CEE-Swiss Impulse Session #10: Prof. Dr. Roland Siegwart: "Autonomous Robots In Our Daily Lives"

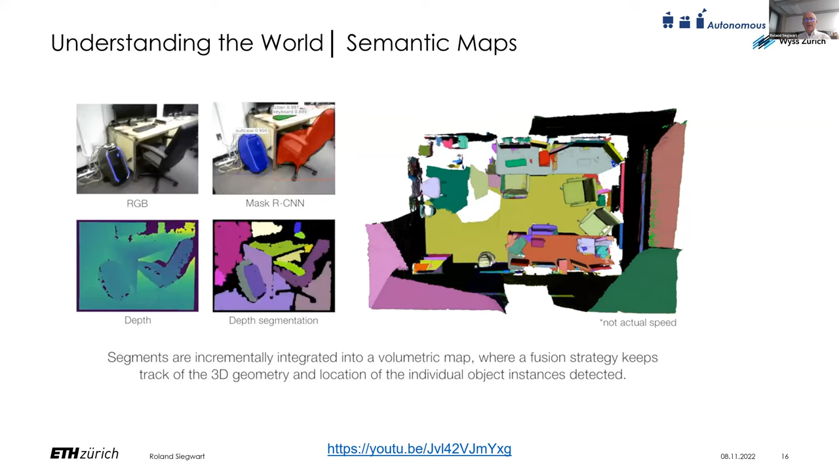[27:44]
not out of feature points or 3D structures, but it's really about walls, chairs, objects, humans and so on. And there is still a lot of work which has to be done that we can successfully really do this. But you can see here some elements where the robot really moves in by using a
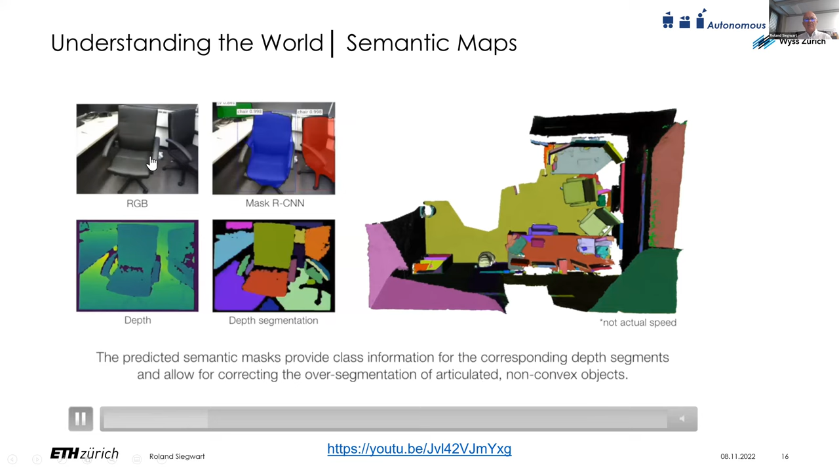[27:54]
depth camera and other camera to build the environment, not in a 3D point glide, but really put different elements into the environment.
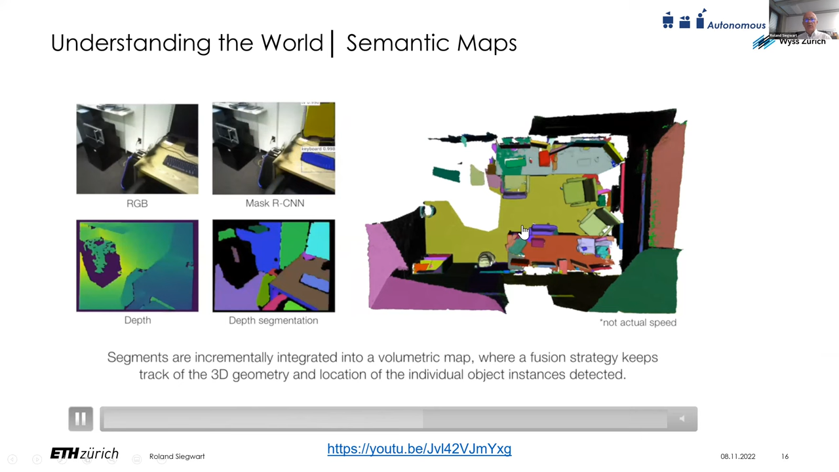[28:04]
And you can see it, it works pretty okay already, so that you actually can classify or segment that classify different objects.
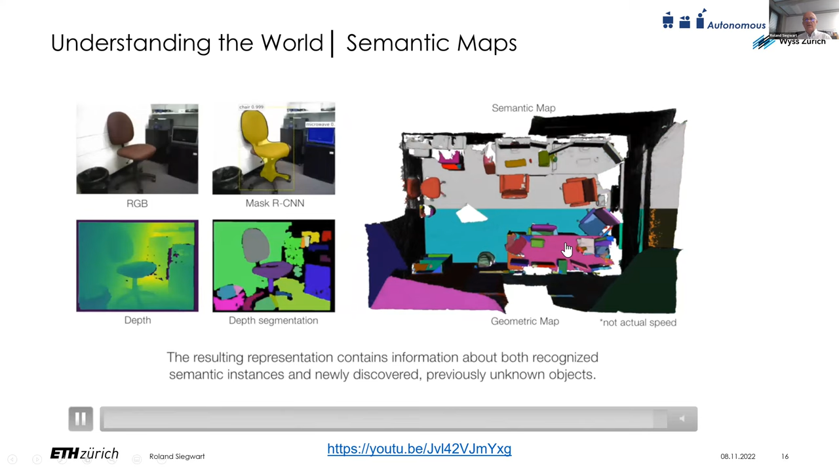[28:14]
And then you describe your environment as a semantic map, which is much more valuable if you want to clean up a kitchen, for example, you need to know the semantic and you need to know the individual objects. And you need at one point also to understand what the functionalities of these objects are.
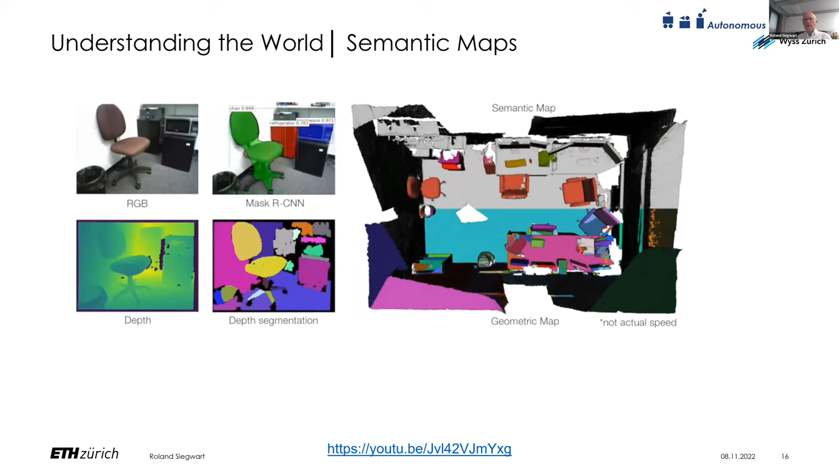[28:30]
So if you do this, you're getting closer to cleaning up your kitchen.